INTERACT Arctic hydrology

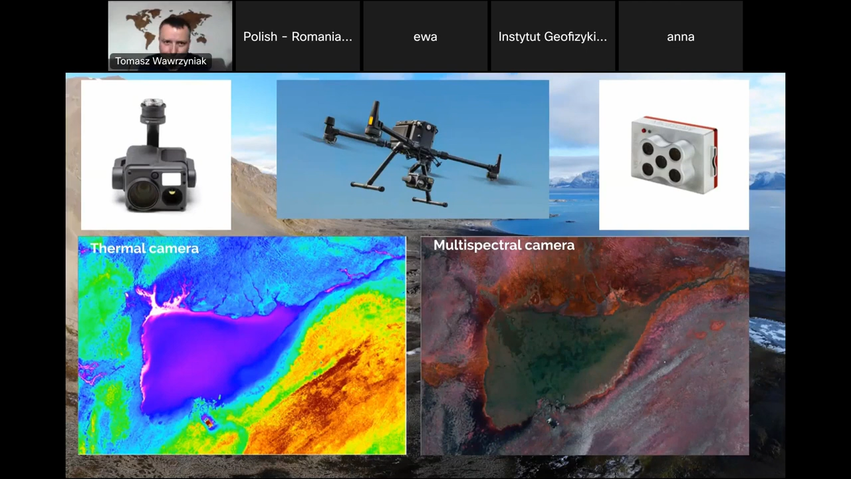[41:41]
And we also get the information on soil moisture and also on vegetation from multispectral camera on the right. So there is lots of information that I would like to share.